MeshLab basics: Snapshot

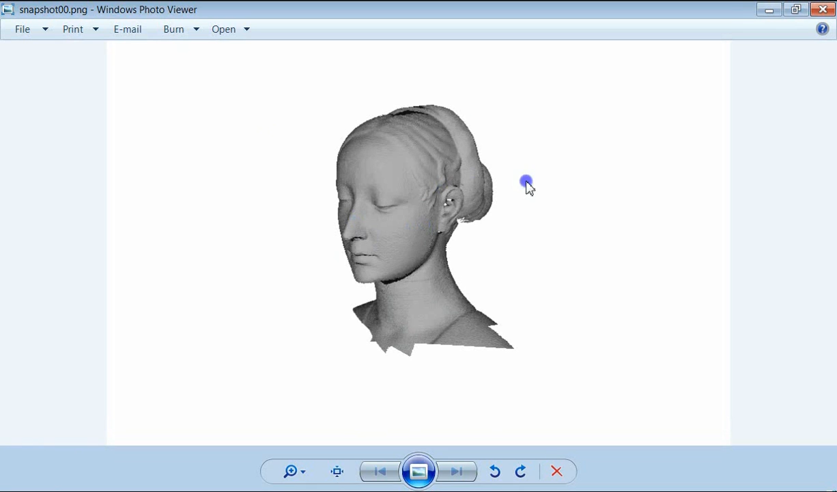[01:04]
depicts the model exactly from the point of view in the MeshLab window.
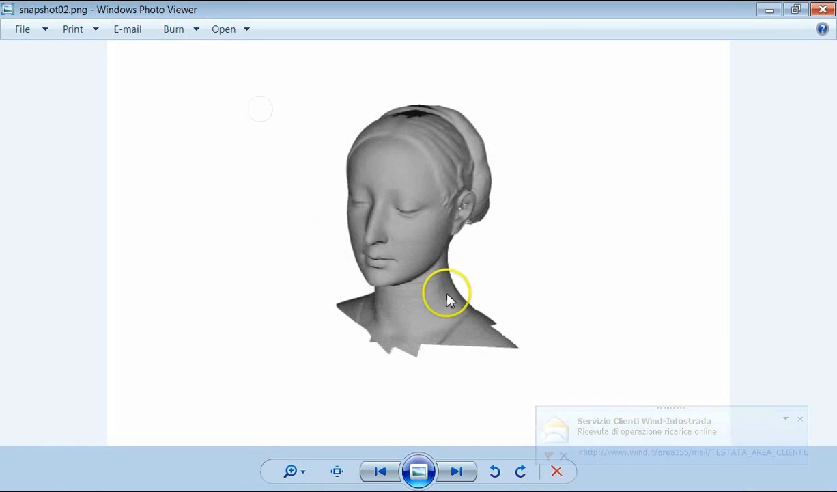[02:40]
which is the same as the first one that we took, but at twice the original resolution.
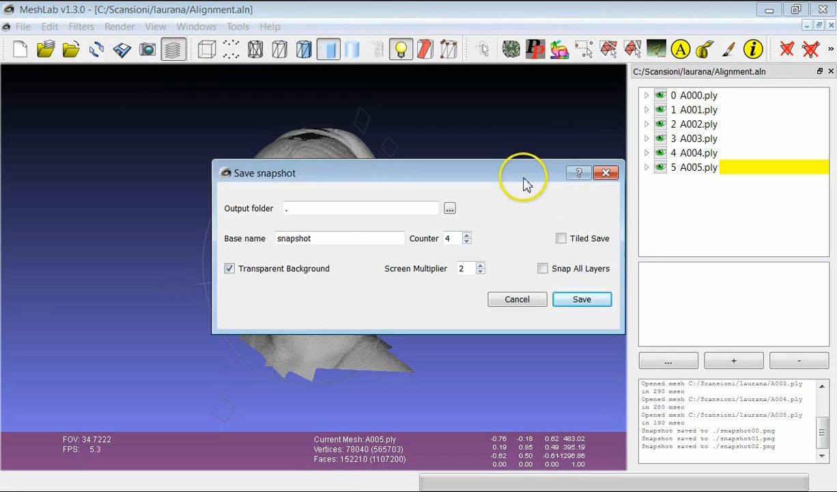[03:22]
It's quite important to point out that when you're using the screen multiplier, you have to keep the transparent background because unfortunately you cannot use the screen multiplier with the background of MeshLab. You won't have very nice results. Just try that if you want. One last important feature of this snapshot is that if you want, you can define a single point of view and you can take independent snapshots of all the layers of your project.
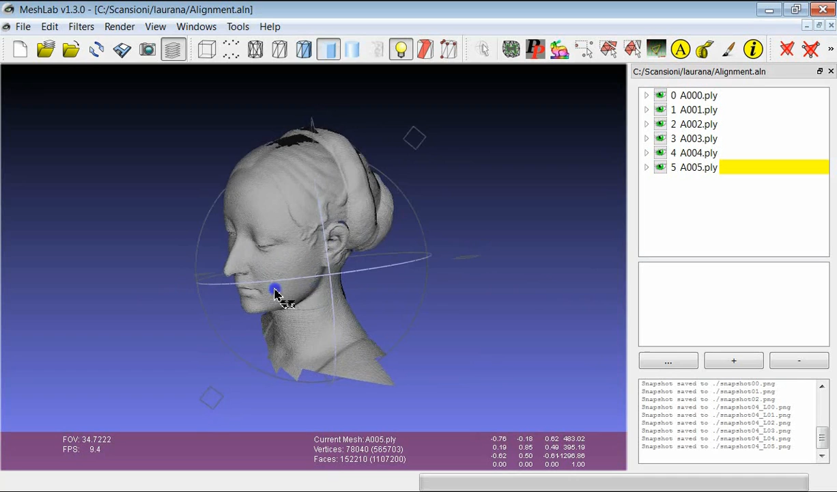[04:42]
So the snapshot tool as you can see is extremely easy to use and you can have images of the resolution that you want. One last thing that you could take advantage of is the possibility of changing the background color.
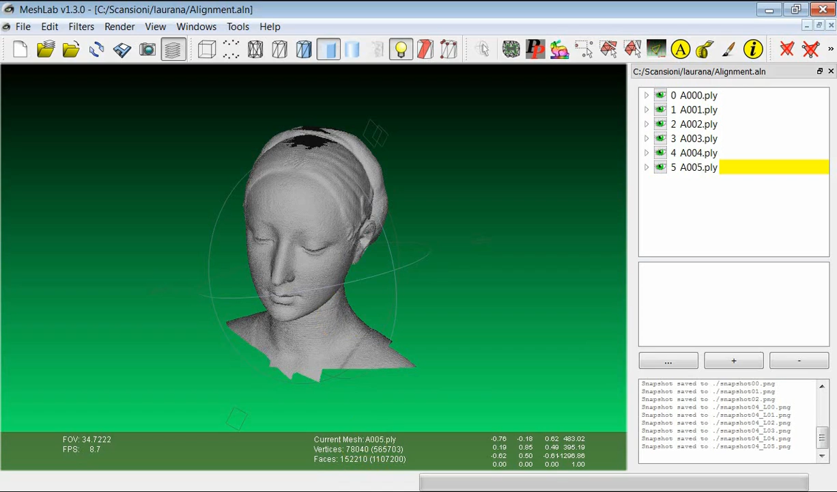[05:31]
all the other visualization features of mashup like the use of shaders, changing the light and particular kind of coloring and so on.